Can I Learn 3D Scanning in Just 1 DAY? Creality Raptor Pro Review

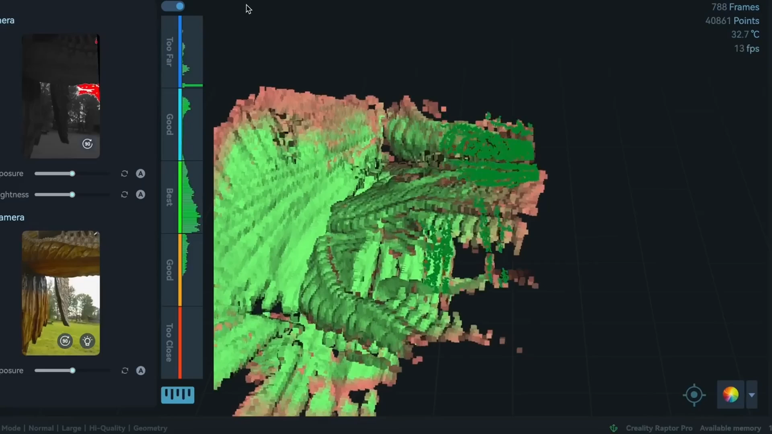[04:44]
After only about a minute of scanning, I ended up getting an error, and the scanner wasn't able to lock back on and keep going.
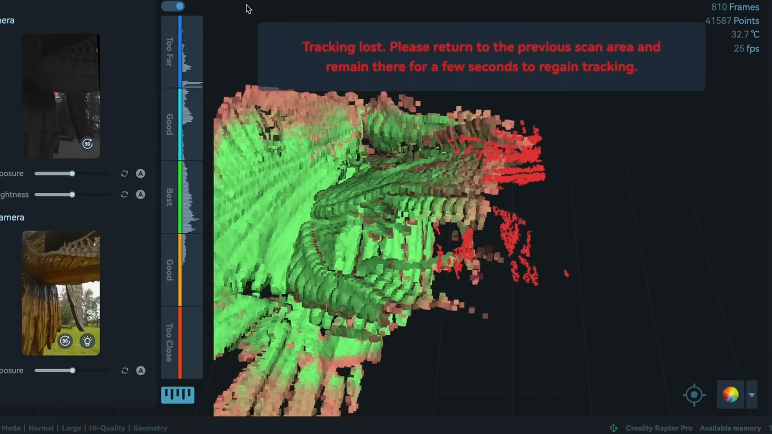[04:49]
Since this was my first scan ever, I'm willing to call that one user error.
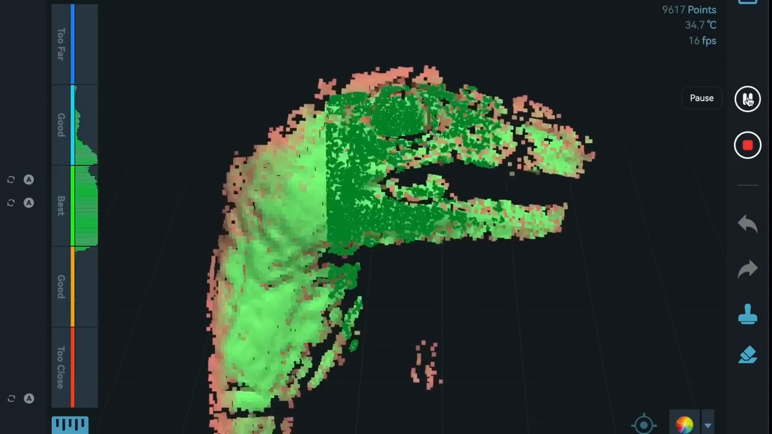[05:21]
I learned that after 20,000 frames, the scan would automatically stop.